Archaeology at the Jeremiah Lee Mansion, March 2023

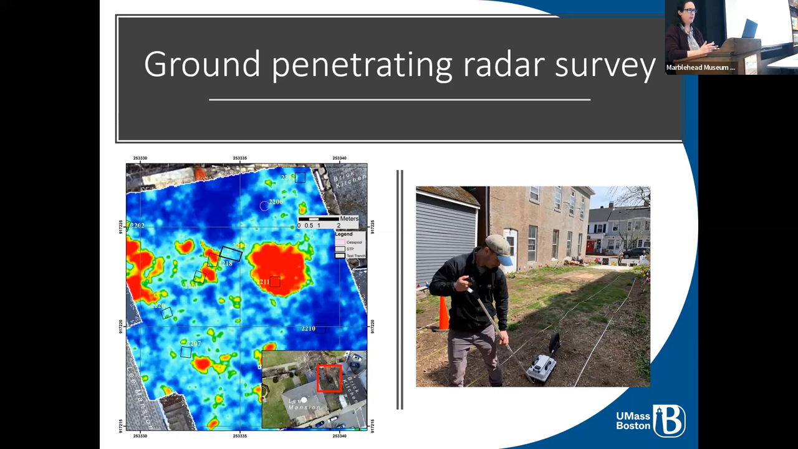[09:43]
All of this to try and, so this ground penetrating radar and the conductivity survey, we did two different kinds, helped us decide where to place some of our test units, and also sometimes where to avoid, because these help us see later utility pipes and electrical lines. and things like that. So after the radar survey,
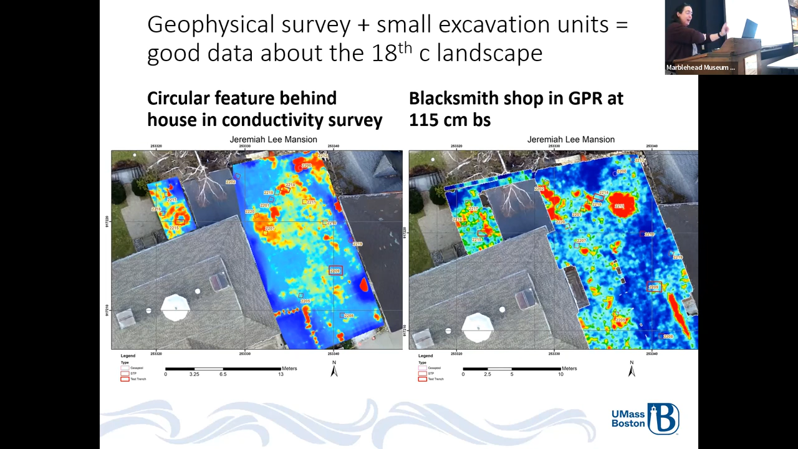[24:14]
I don't know if that was custom built to make things for the mansion, or if that, you know, was there so much ironwork in constructing the mansion that they built a shop? Or was it before? Oh, good, because I haven't found it yet, but good. I'll have to catch up with you afterwards. So we've got a blacksmith shop.